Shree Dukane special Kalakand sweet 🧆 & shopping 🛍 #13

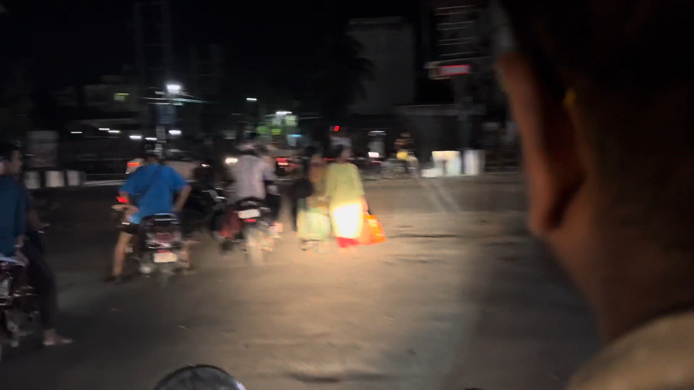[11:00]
এখন আমরা ট্রাফিকে একটু আটকে গেছি, কারণটা হলো আসামের সিএম যাচ্ছে।